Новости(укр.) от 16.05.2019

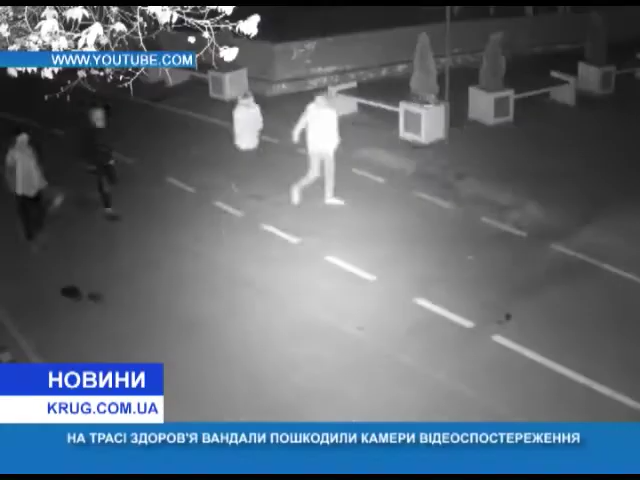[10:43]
Близько 2-ї години ночі від Аркадійської алеї і далі по трасі «Здоров'я» хулігани перевертали урни і розкидали сміття.